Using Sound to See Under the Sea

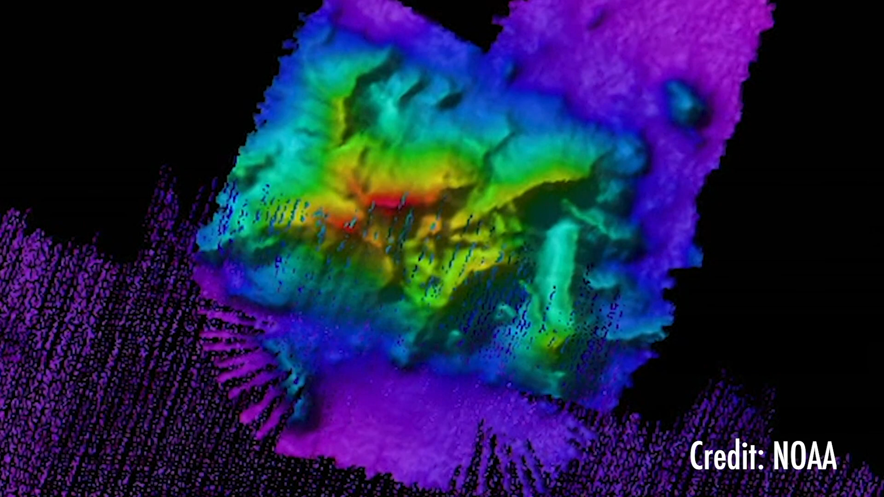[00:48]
This makes it possible to search and map the ocean. Sonar works by sending sound waves through the water.
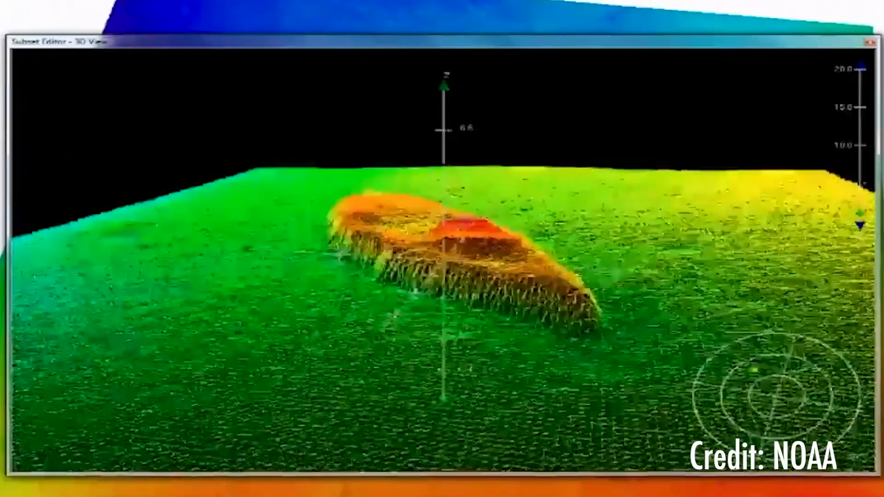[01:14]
using many detectors to listen to sound, helps create 3D maps of the ocean floor and its surroundings.